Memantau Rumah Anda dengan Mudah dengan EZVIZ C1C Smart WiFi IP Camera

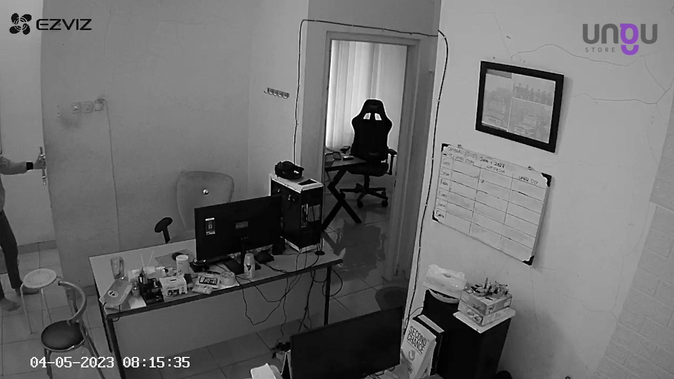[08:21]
cahaya Tapi berkat fitur night vision Yang ada di kamera S-Vis C1C ini Kualitas gambarnya agak sedikit bagus Detailnya juga masih bagus Walaupun
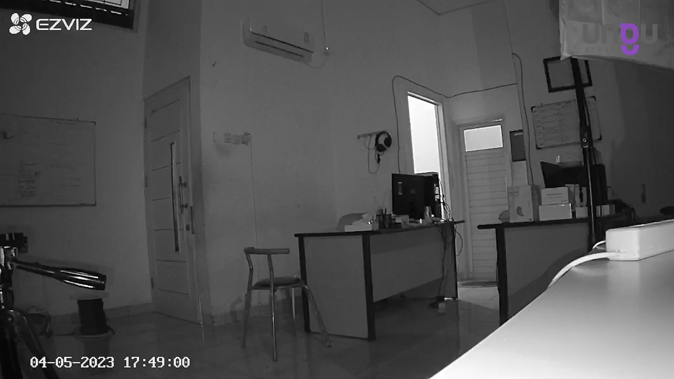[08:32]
gambar yang dihasilkan Ini masih witam dan juga putih Saat kondisi siang hari Atau cahaya yang cukup Untuk kualitas warna